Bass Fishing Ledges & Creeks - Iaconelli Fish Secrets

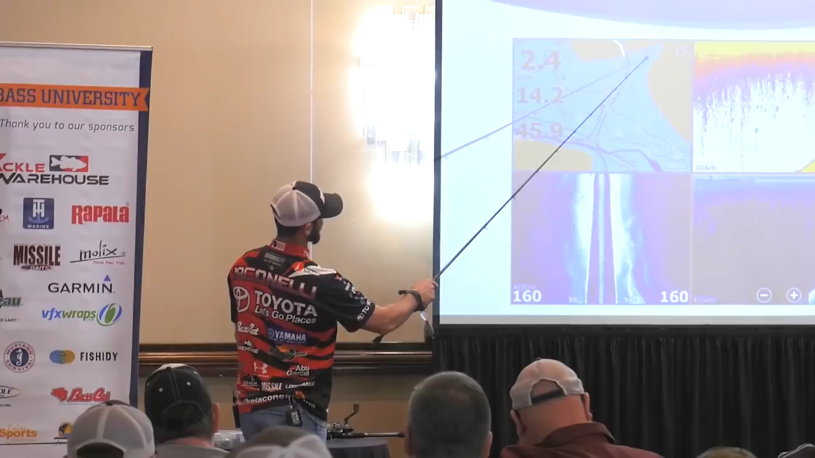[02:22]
This is just an old drain that comes out of this little pocket arm. But look at it on, look at it on side imaging. Look at that. I mean, look how defined you could see that little side drain.
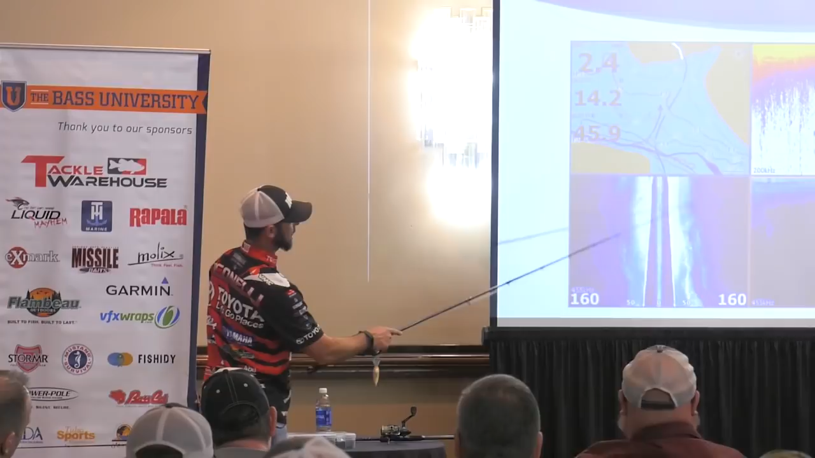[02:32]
And I want to start getting you guys to think in terms of looking at the, the little less unobvious, not just the obvious, right?
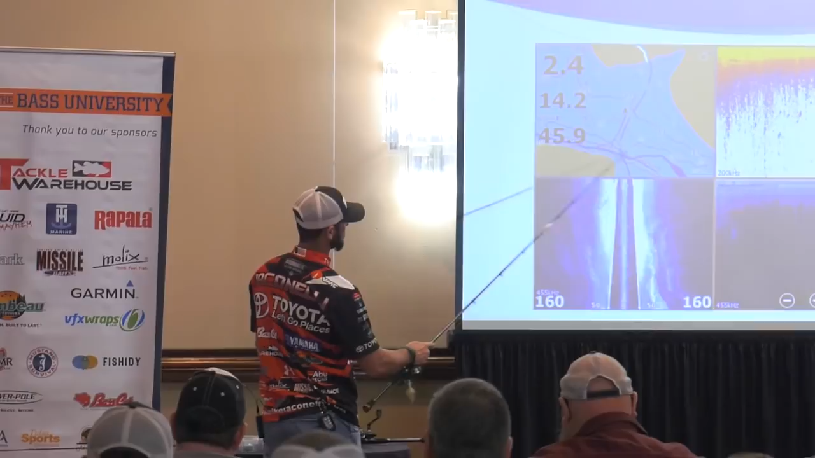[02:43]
So you get the vast majority of the thousand dudes out there graphing that are looking at this, but you get a little side ditch can also attract a lot of fish. All right. Go to the next slide, Bill.